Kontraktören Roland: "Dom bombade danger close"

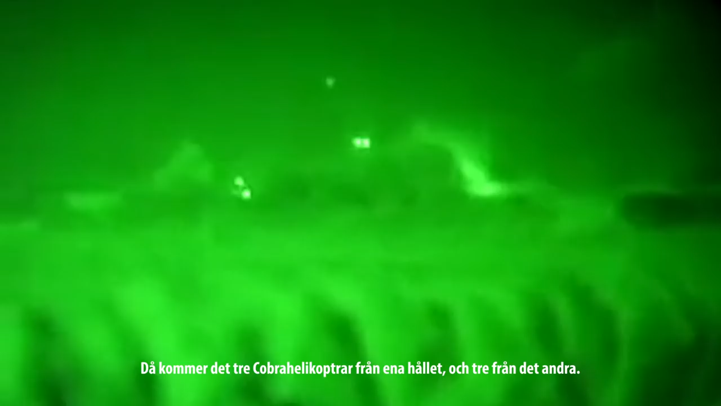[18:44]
Och tre från det andra. Så turas det arm två i tag. Och sen skjuter så. Med spårljusen.
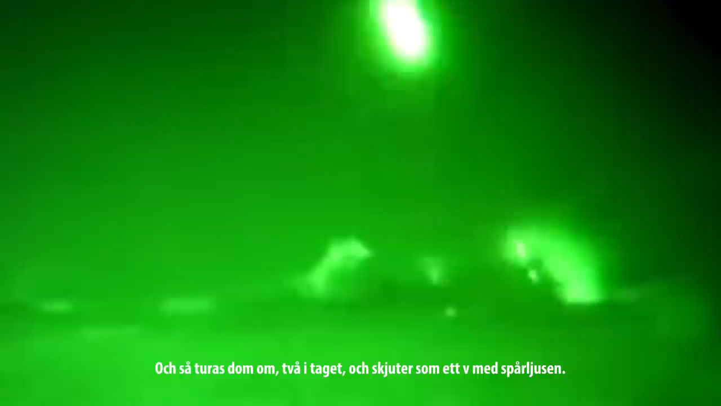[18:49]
Det blir som V. Röda spårljus och gula spårljus. Och de bara cirklar och skjuter slut.
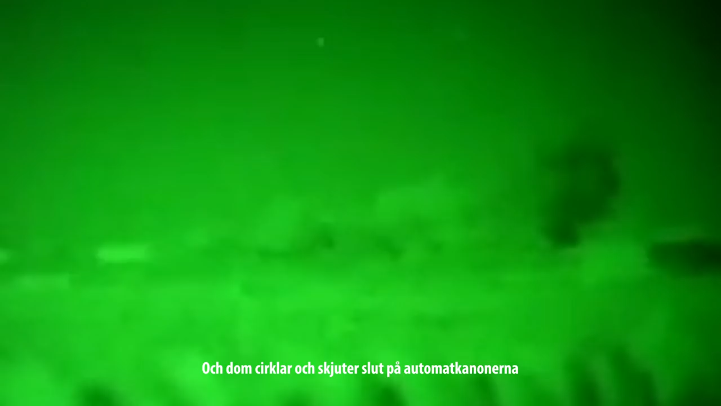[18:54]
Ut på automatkanonerna. Och sen när ammunitionen slut. Så börjar de med Hellfire-missiler.
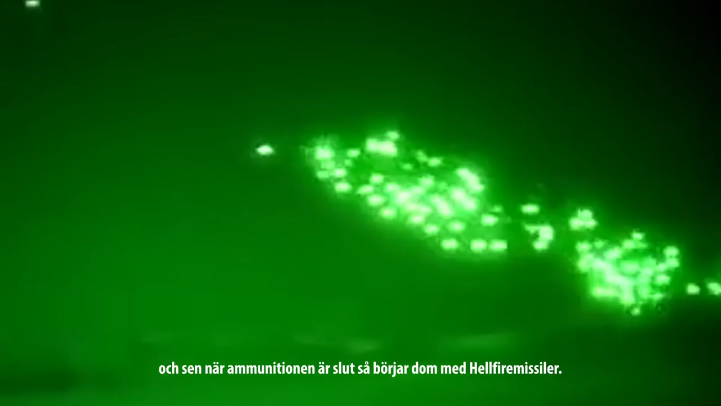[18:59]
Skjuter missil efter missil. Tills det är slut. Sen flyger de iväg för La Dame. Och då kallar vi in artilleriet.
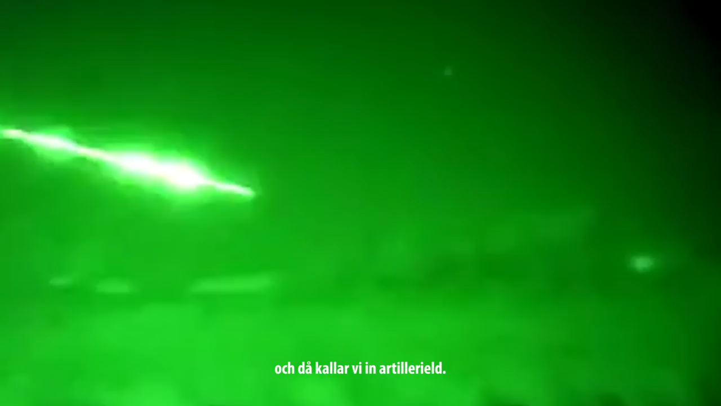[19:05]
Matta efter matta. Och sen kommer helikoptern tillbaka. Och fortsätter. Jag vet inte. Jag vet inte vad det kan ha kostat. Det här måste ha kostat en förmögenhet alltså.